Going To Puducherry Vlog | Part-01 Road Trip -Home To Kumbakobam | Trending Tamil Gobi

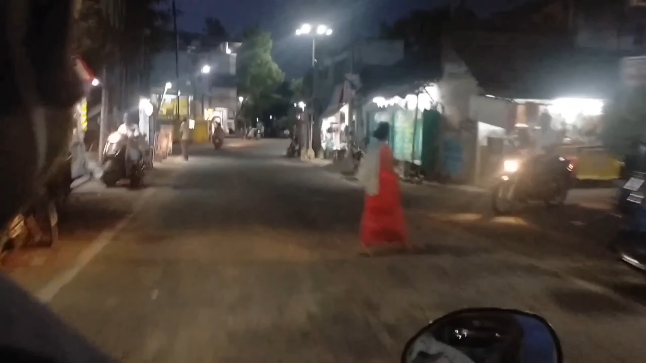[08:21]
Because I have been so much in the air I can't see some traffic But I can be
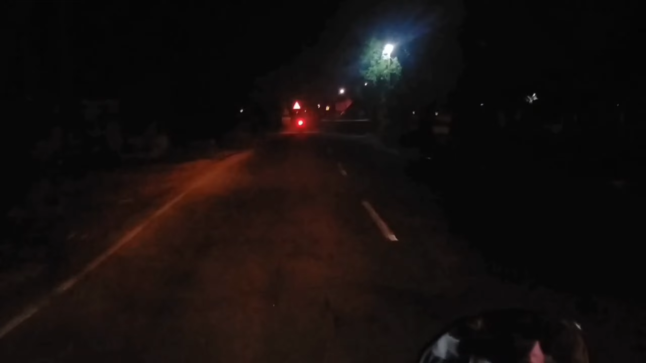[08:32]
a bit free We are going to go to the next one. This is one bypass. This is a small stretch. We have 140 kilometers.
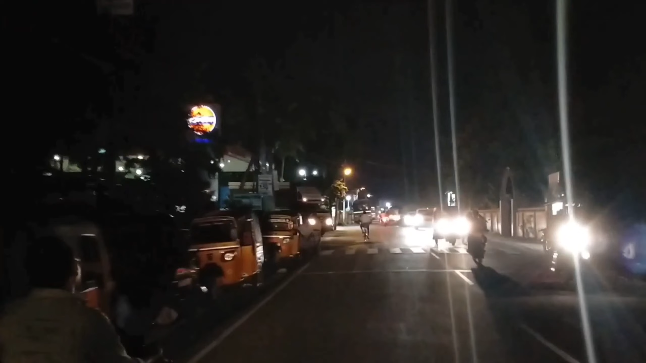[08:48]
We don't have to worry about a bike. We are going to be able to drive the bike.